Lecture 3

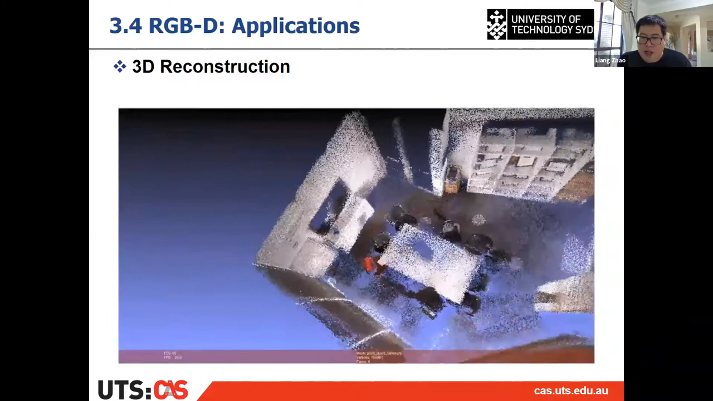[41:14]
And you can see the chairs, the table, and also the screen as well.
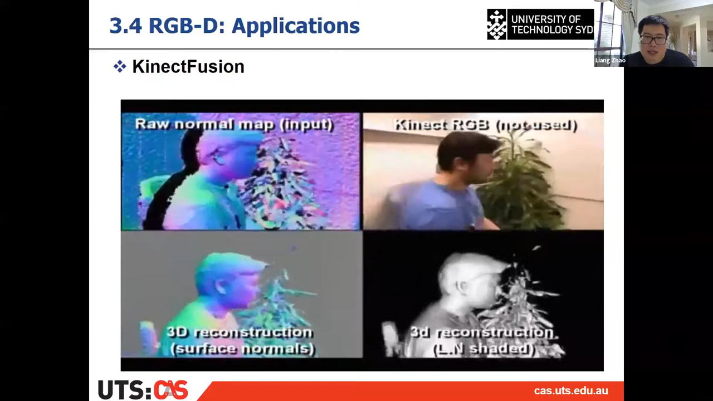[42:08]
So as you can see, you can take a Kinect,
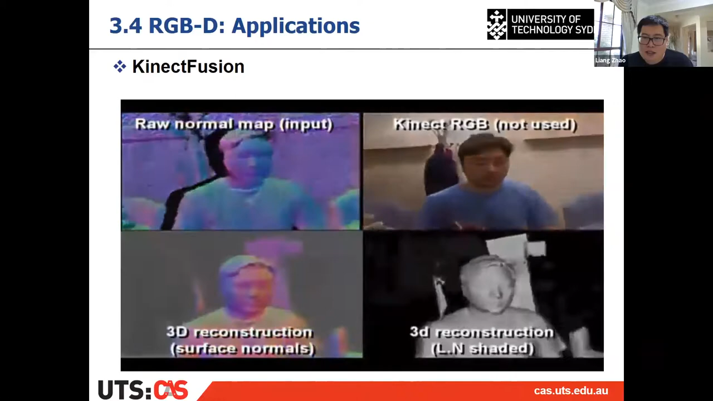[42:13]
and then you can reconstruct the object when you move it.
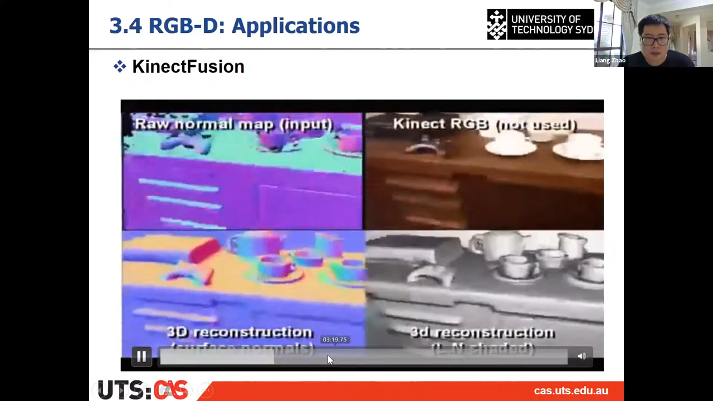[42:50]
Yeah, so here's another here's another reconstruction case.
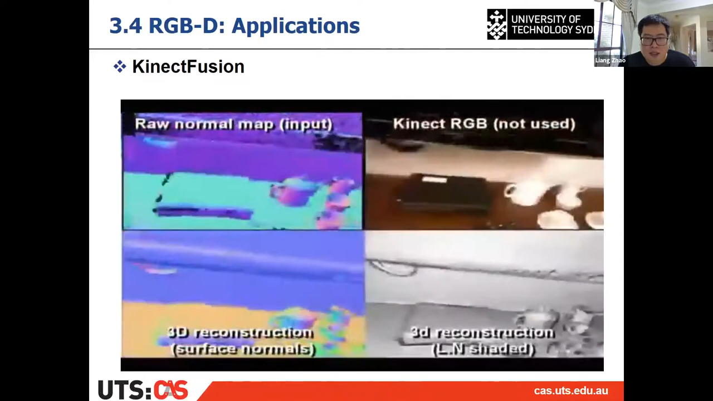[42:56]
Then the next one is we call it dynamic fusion.
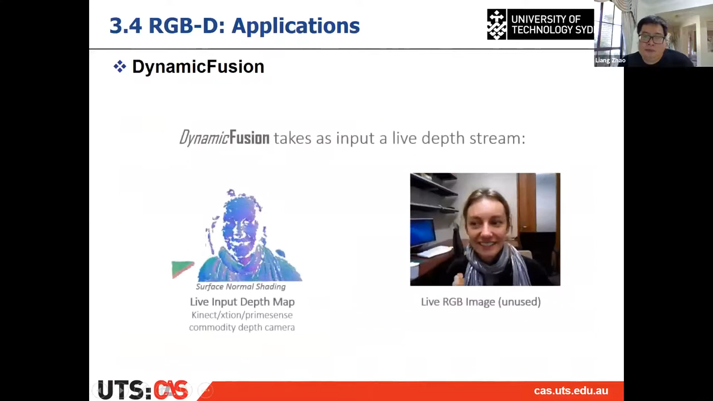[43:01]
It can fuse the scene. It can do the reconstruction in a much further case, which means the object can deform.
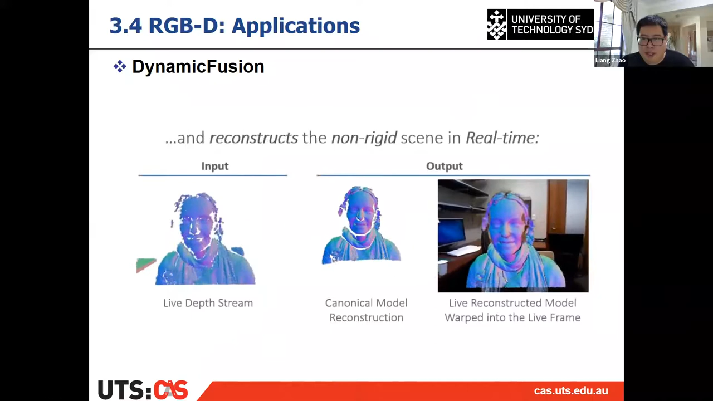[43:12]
Even the object can move, can deform, we can still do the reconstruction by using the RGBD camera.
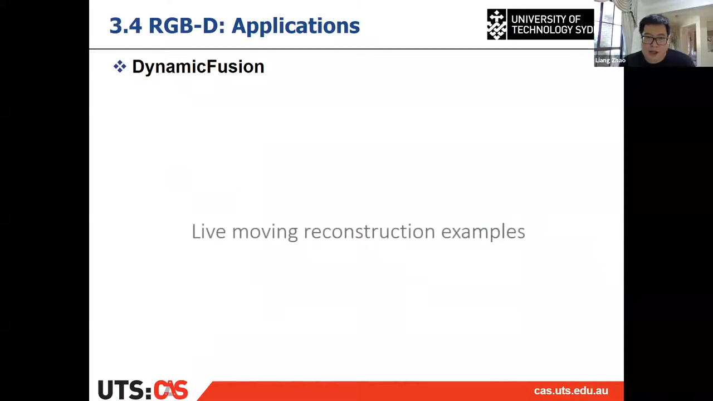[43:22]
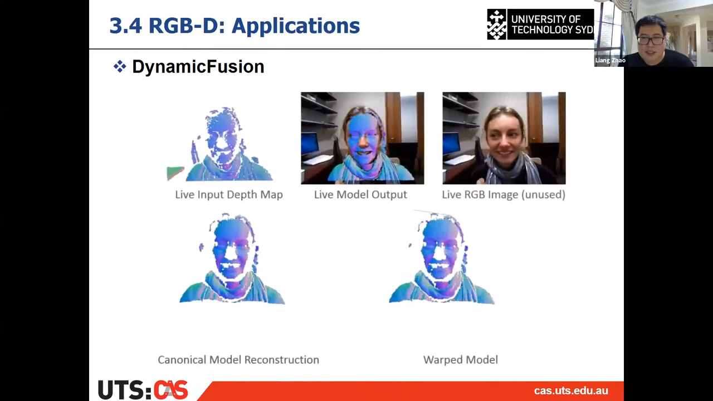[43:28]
So as you can see, the face changed, and then I can do the reconstruction as well.
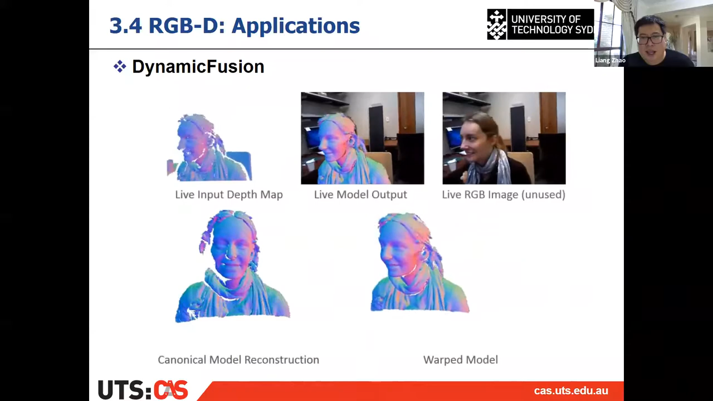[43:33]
As you can see, the head moves, it can do the reconstruction as well.
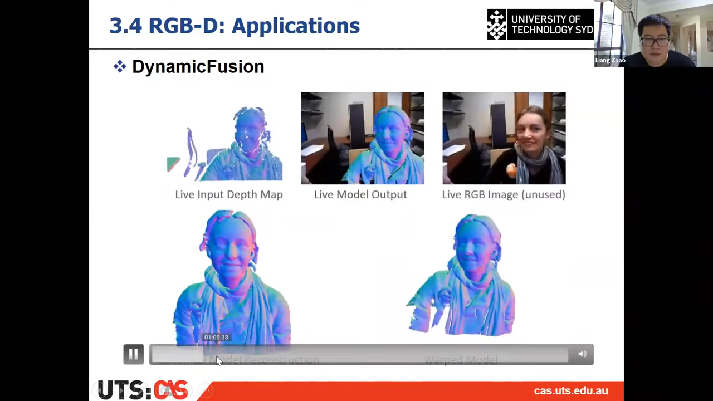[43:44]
As you can see, it's a very large head move, then it can still do the reconstruction. Then here is a waving hand.
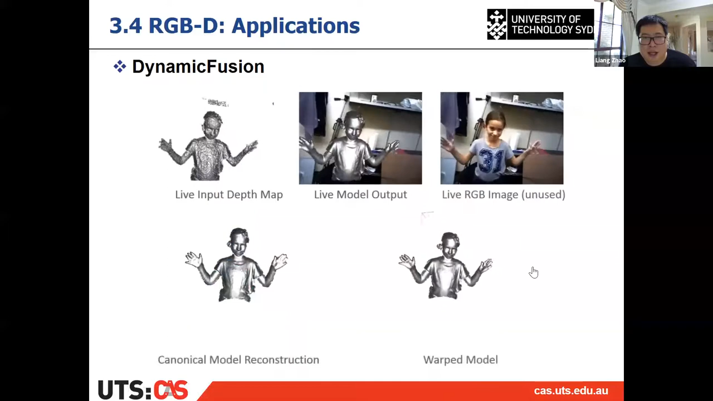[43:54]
You can see the hand moves, body moves, then you can reconstruct it. It's all done by a single RGBD camera. And this work is very famous as well.
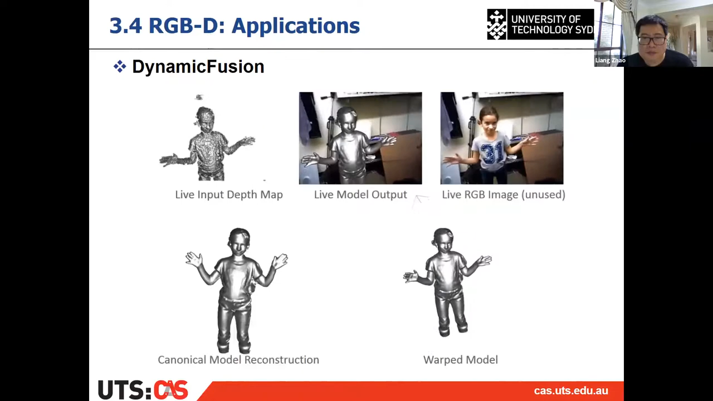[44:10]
Then let's do something else.
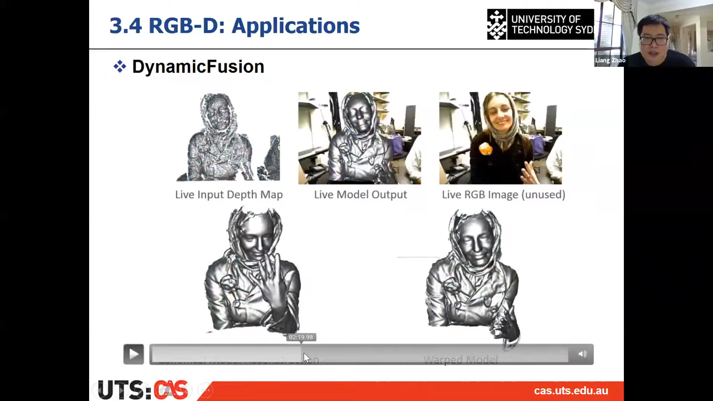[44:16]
Yes, here's another one. The guy in the image is quite famous.
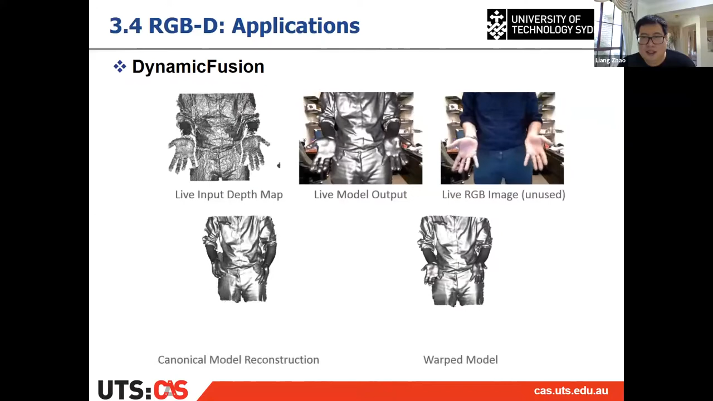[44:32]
His name is Professor Data Fox, and he's the director